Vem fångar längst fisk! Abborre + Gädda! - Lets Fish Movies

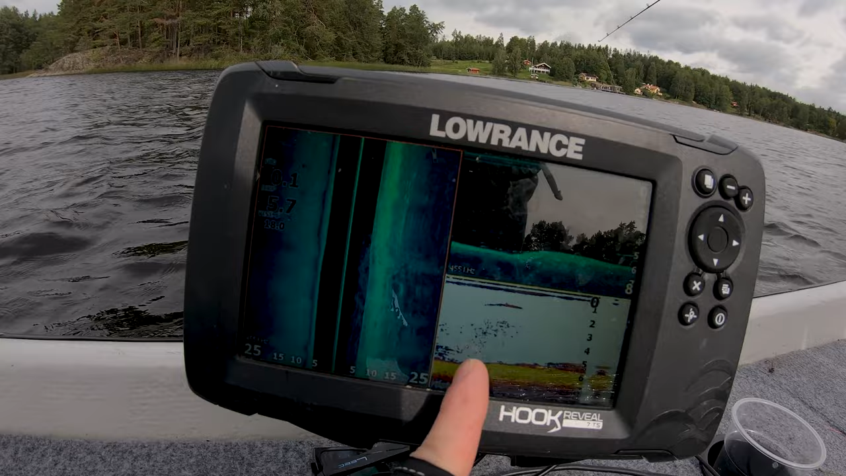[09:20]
Här har vi struktur med väldigt mycket sten och annat. Här ligger de större individer, strax under givan och även betesfisk. Sedan djupt ligger betesfisken eller större individer.
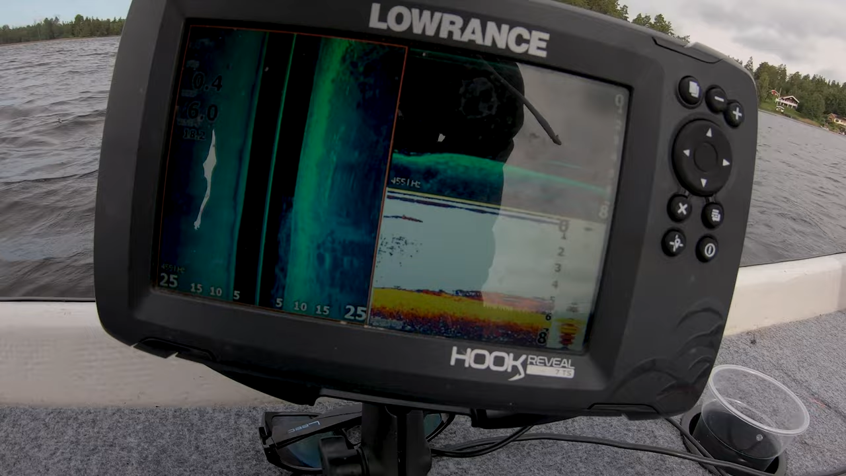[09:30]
Så här är det värt att lägga lite tid. Jajamän, var det första fisken efter lunch nu?